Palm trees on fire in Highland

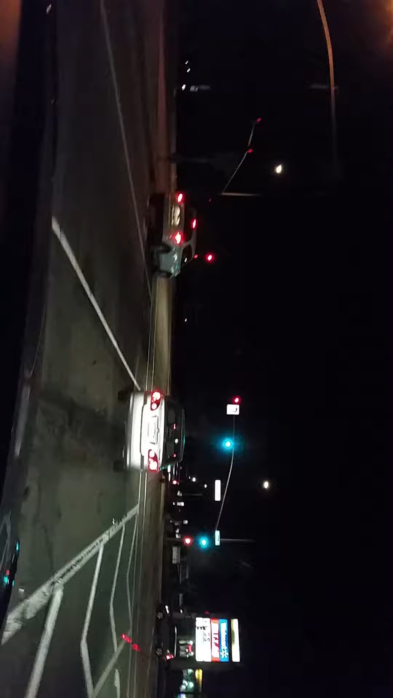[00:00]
That's actually not that close. What's that? Come on. I think it's a car. This car says it's a car. What is that? Should I pull over it over here? Oh my gosh. Do you want me to pull over?